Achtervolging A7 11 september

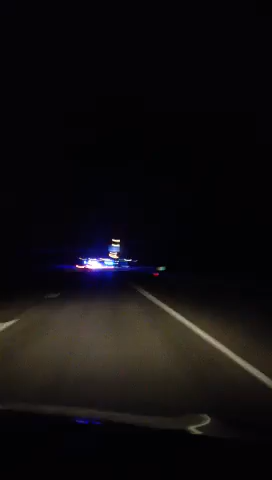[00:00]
acties en het manoeuvres en het doen zien. Ja. Sirenes. Ze zijn al aan het zwemmen rijden of zo, waar ik op ben. Ik probeer weer een busje klim te rijden, lijkt op.